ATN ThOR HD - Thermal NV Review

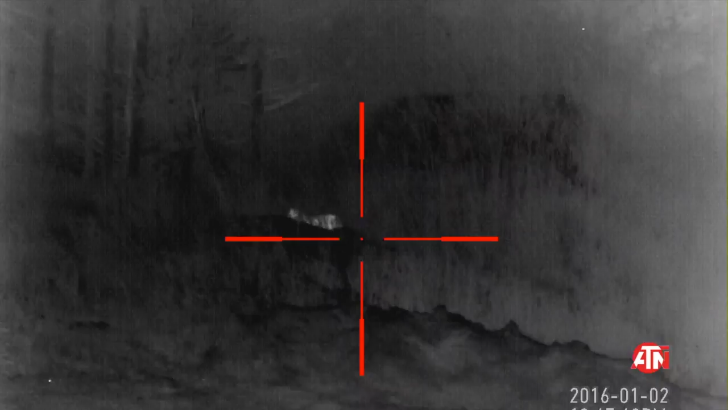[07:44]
And then this is the typical video game image of thermal.
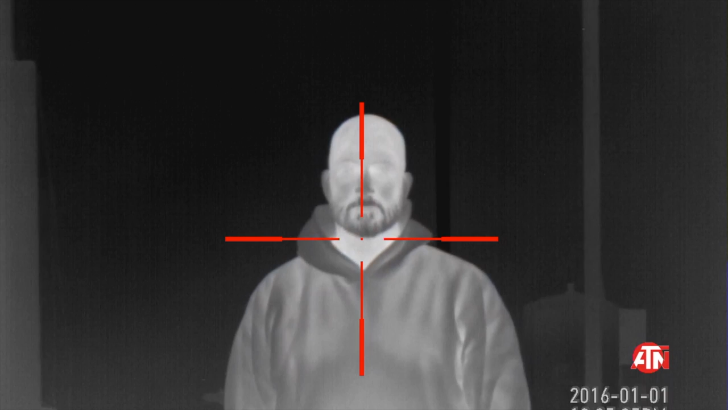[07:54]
You know, I don't have any air on my head, so my head is lit up like a light bulb.
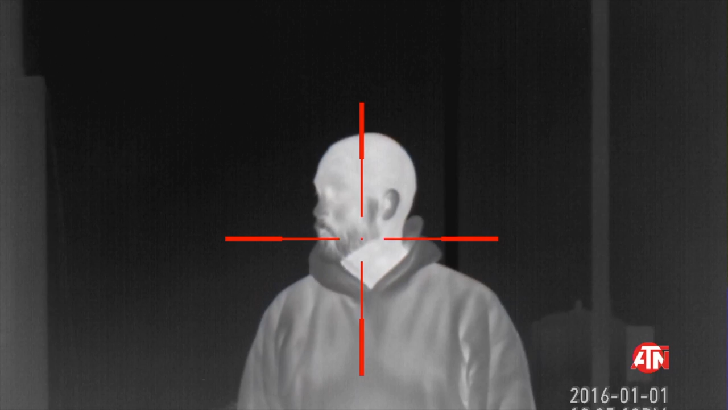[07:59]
And then here we're playing a little hide and seek. You know, and this is where thermal really has its niche, law enforcement and military, the ability to, for quick target acquisition. You know, no matter how hard I'm trying to stay behind cover, my bald head just stands out.
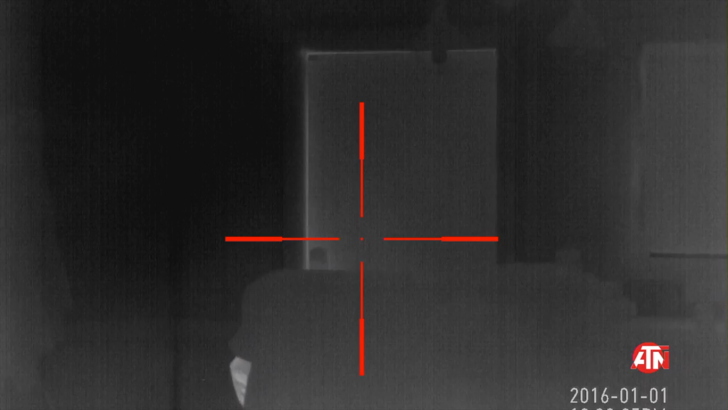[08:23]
So, and then I got a hold of ATN and Todd came over and got a lot, lot better image quality.
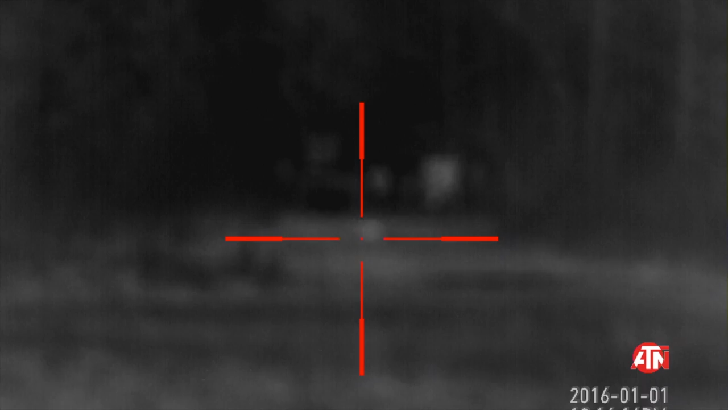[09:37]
I got a hold of Todd, and I called and talked to my guide, ATN,
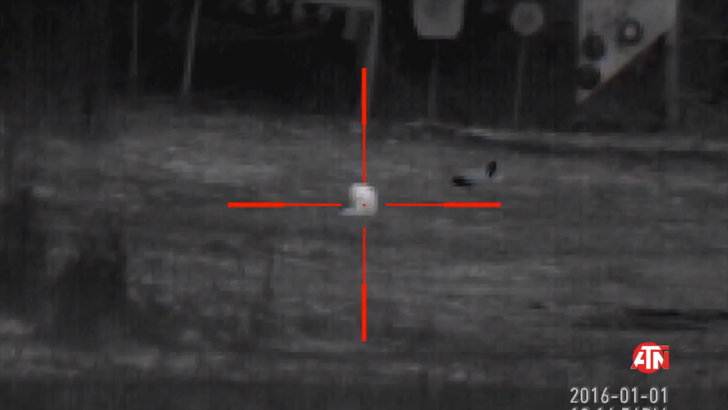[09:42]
and changed one of the meter settings and messed a little bit with some of the settings. And I get a lot better picture here, as you can see. And I think on the other video, too, I think there was a higher humidity. Humidity and some weather can impact your clarity on the thermal. And here we're seeing a lot, lot more crisp, clear image. These are the cats down at 100 yards.
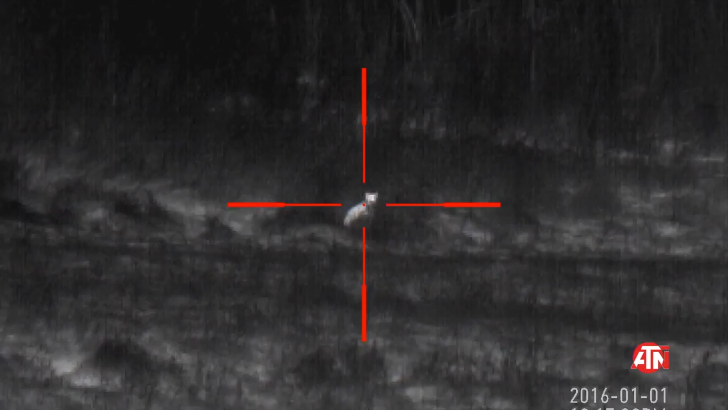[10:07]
Easily able to tell that they're cats.
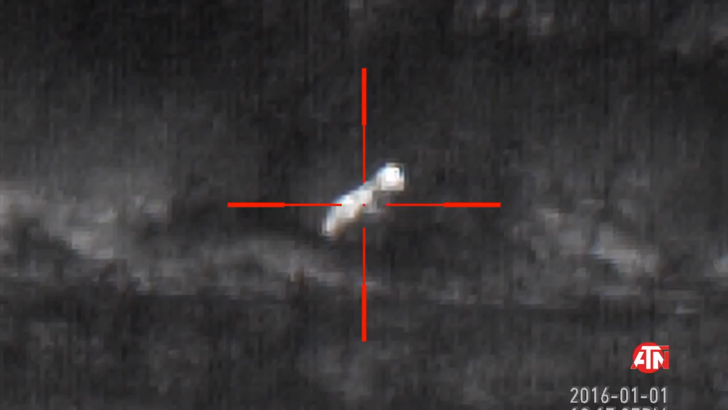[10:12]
Now, for me, the only problem is I can't tell which cats. And with the standard night vision,
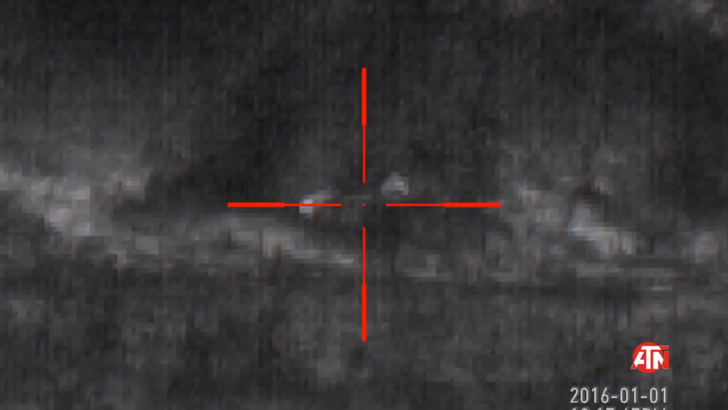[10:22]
I am able to actually see the markings on the cat, the color patterns, their spots, stripes, whatever.
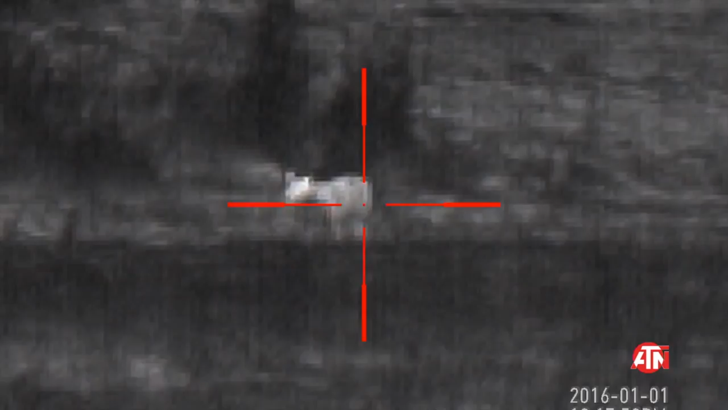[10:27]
And I can actually tell which of the kids' cats I'm looking at.
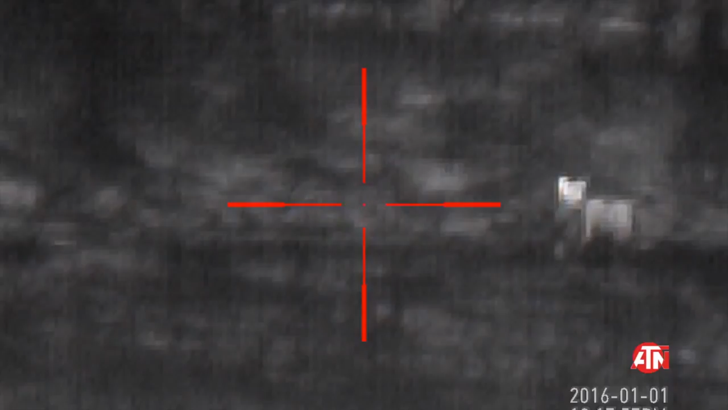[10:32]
And for me, with night vision, that's imperative. We have chickens, and a lot of times I'm shooting at predators and feral cats that are eating chickens.
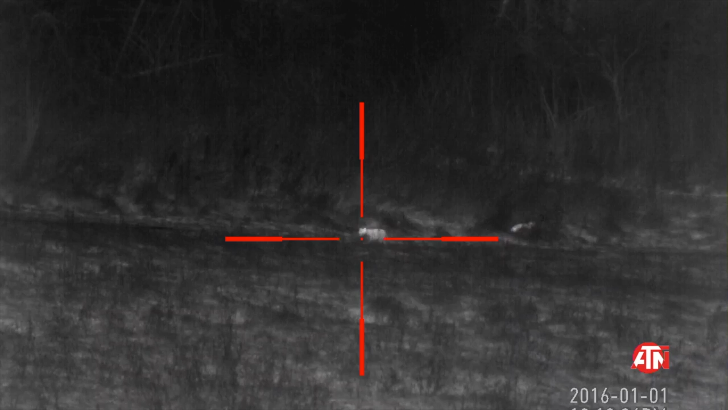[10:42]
And so I need to be able to discern. Now, if I'm out predator hunting for, like, coyote or something, this isn't going to be an issue.
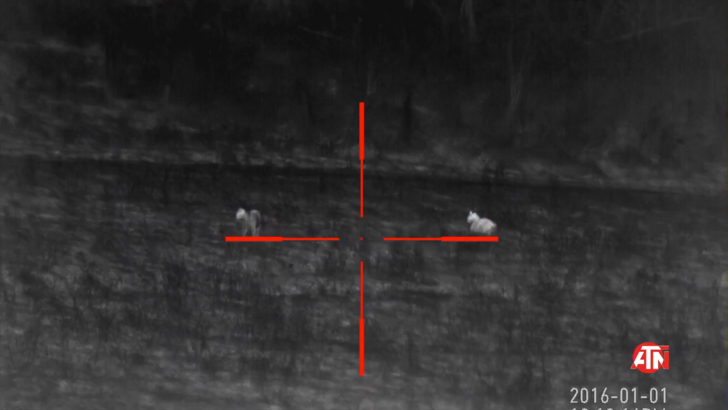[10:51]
And then you move to something bigger, like hogs, and thermal has a huge advantage. And then this is 200 yards. This is our deck down by the pond.
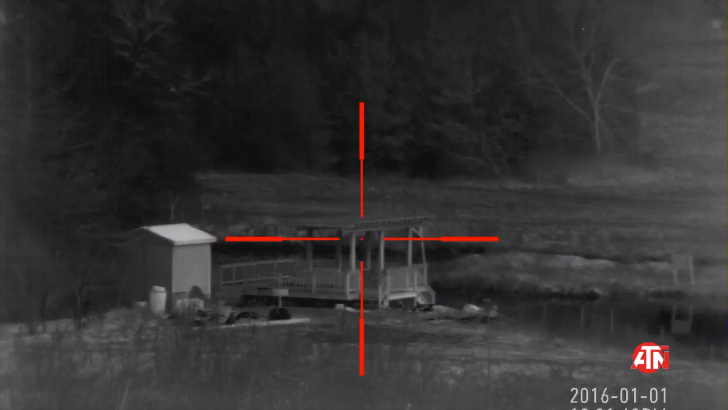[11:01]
And obviously, I got the controls a lot better on this one. But when you compare it to the X-Site, the 4K Pro, you just get more crisp, clear detail.
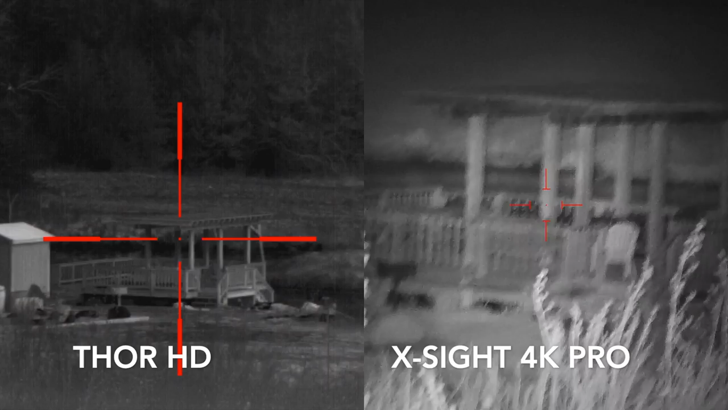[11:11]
But things aren't going to just jump out at you.
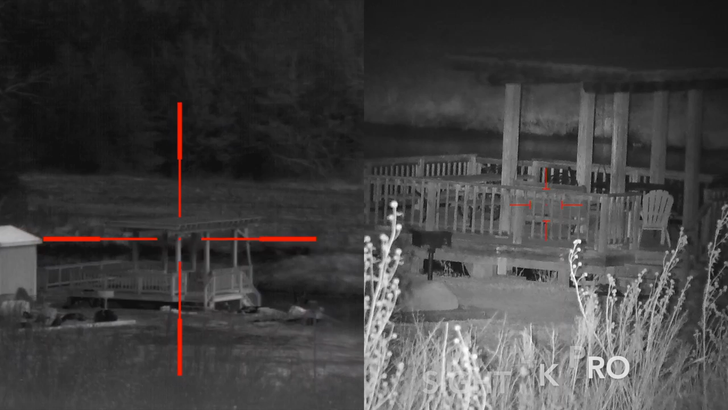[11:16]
And you can see there, the weeds are really standing in the way.
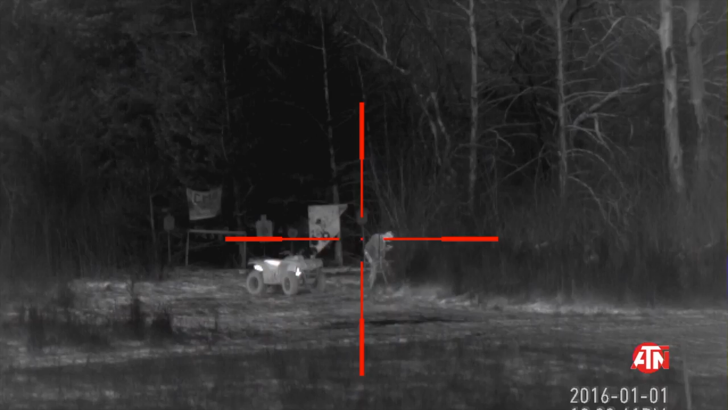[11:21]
And then here's just kind of a fun game of hide-and-seek, showing the thermal capabilities.
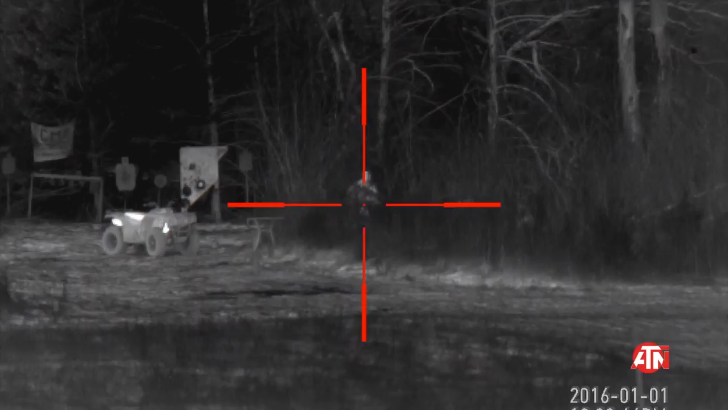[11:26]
As I move into really thick brush here, and you can't necessarily tell with the thermal,
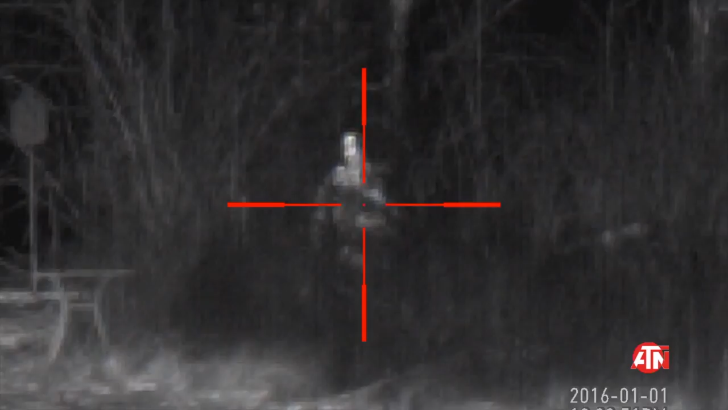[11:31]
there's absolutely no way that you would be able to see me with my 4K Pro,
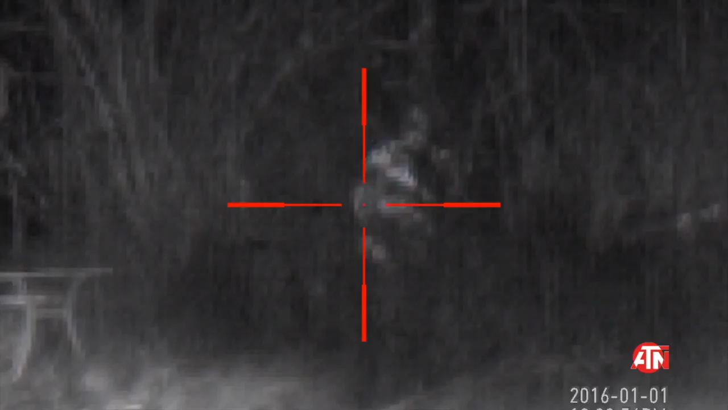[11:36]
the X-Site,
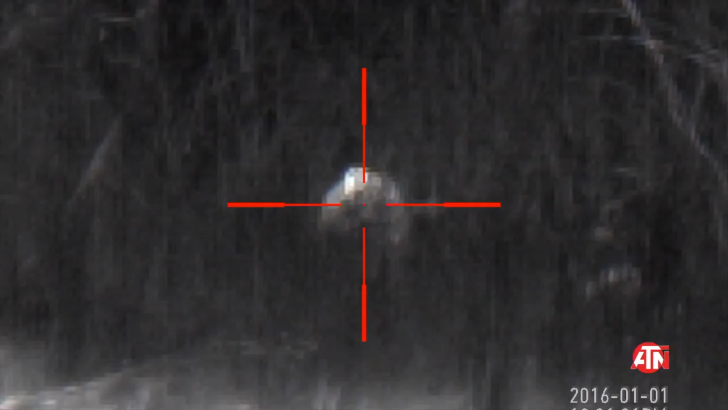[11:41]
because it would be lit up on all the brush and vegetation, and you would not see me.
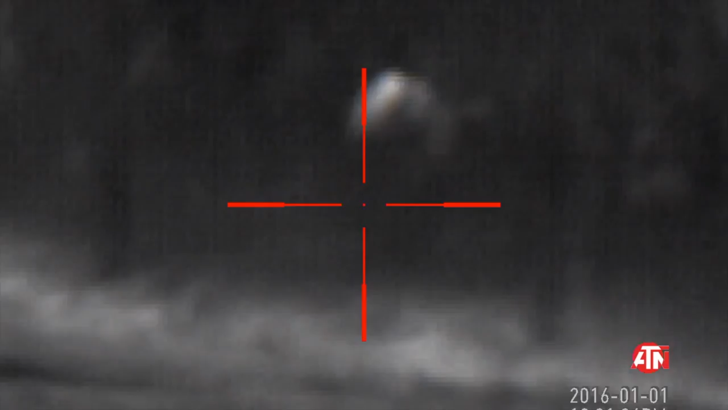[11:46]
And that's what's really cool about the thermal.
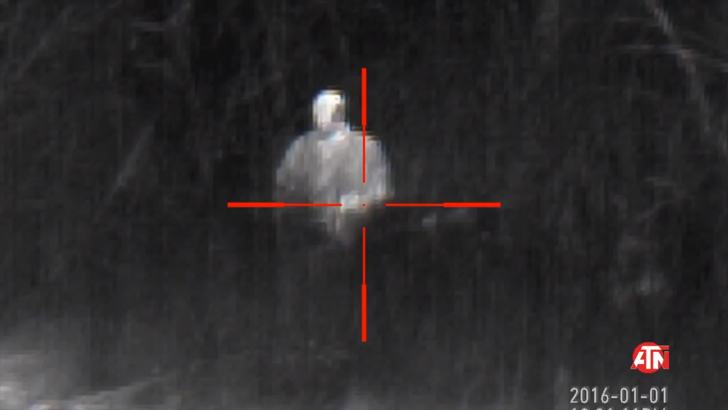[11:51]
And if I was out hog hunting in heavy brush country, this would be helpful.
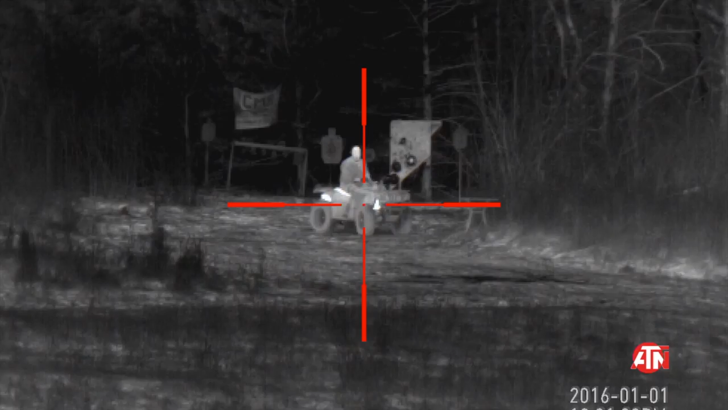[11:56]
And then we're just doing kind of a fun hide-and-seek here, follow me on the four-wheeler.
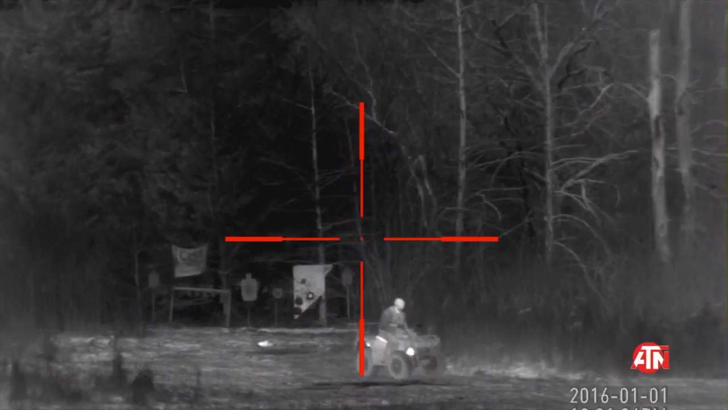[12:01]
You can see the muffler and the engine block are glowing just white-hot.
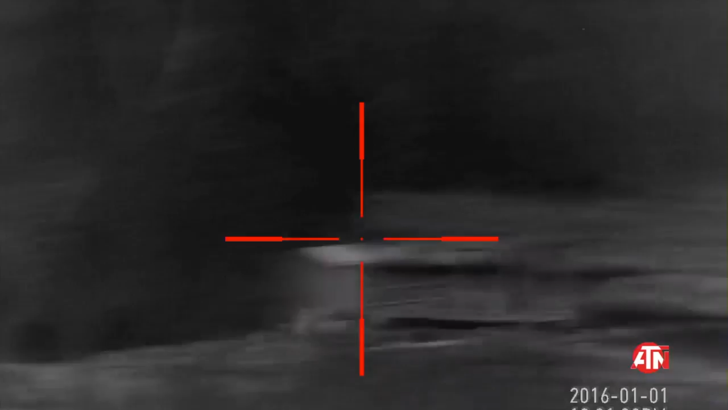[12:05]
And then this gets back into military and law enforcement use,
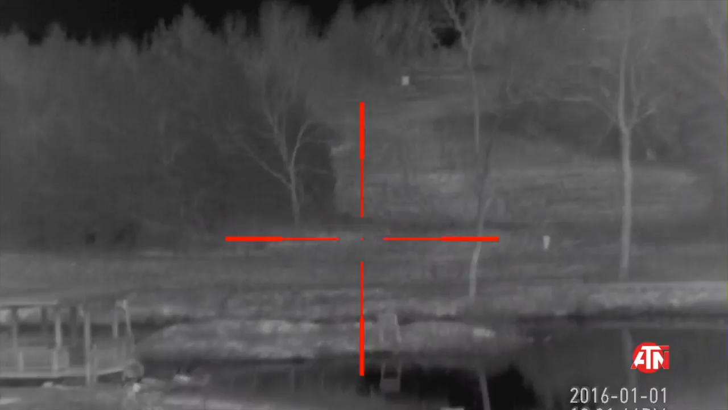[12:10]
and why the thermal would be such a huge advantage.
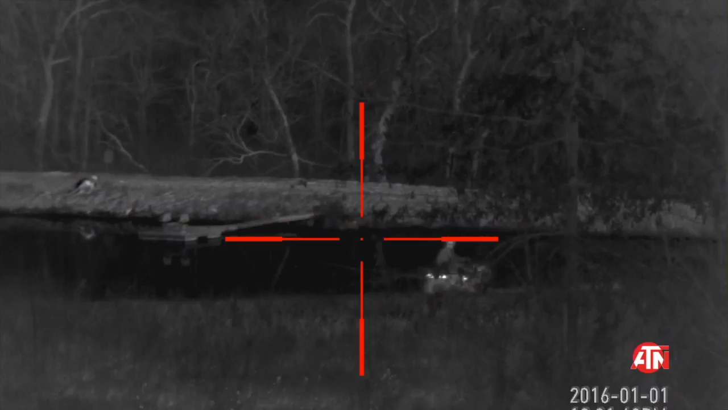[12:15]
Now here I'm at 200 yards on my pond,
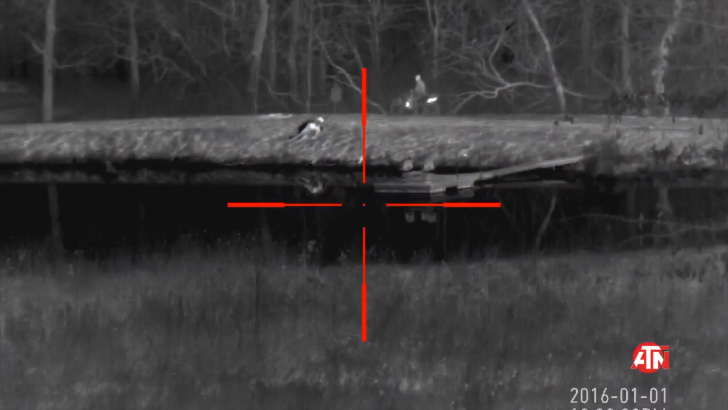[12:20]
and you start to lose a little bit of the clarity and definition.
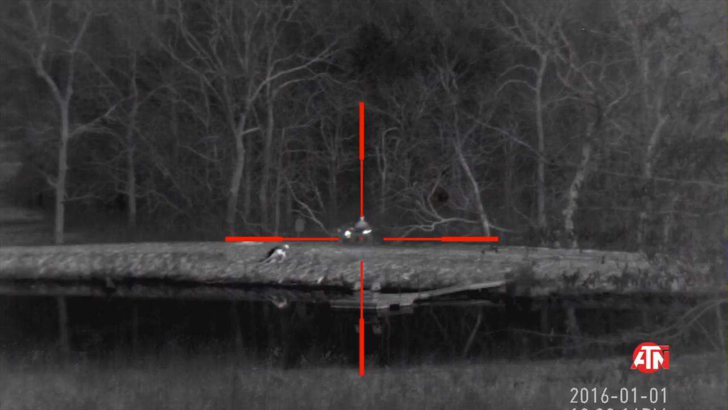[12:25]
Still, myself, and especially the four-wheeler, the engine, and the muffler, really stand out.
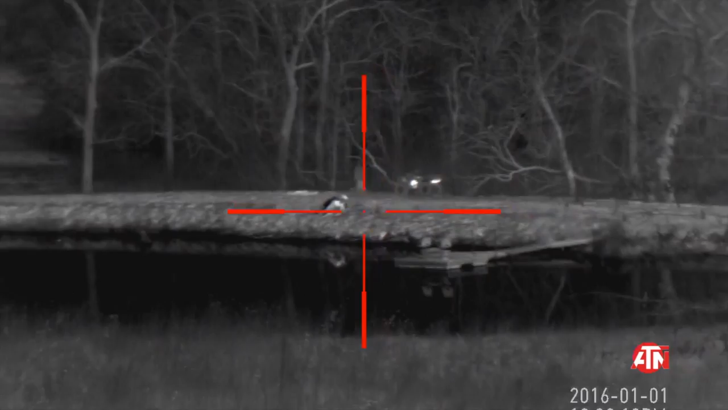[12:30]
Heat sources, and as we zoom in, you know,